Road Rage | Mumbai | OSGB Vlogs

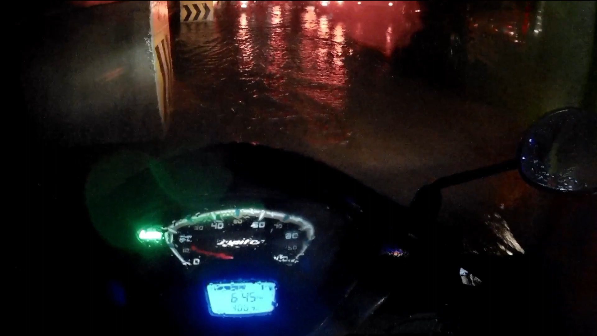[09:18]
ओ भाई मेरे, यहाँ पे पानी भर चुका है,
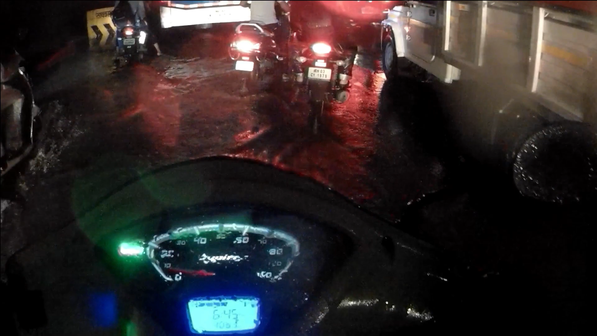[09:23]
बारिश थोड़ी थोड़ी करके इतनी गिरी है अभी कि भाई खतरनाक सीन चालू है।
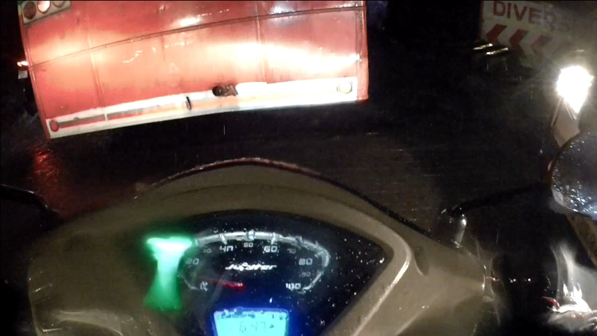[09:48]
वो बाबा खड्डा है भाई, तो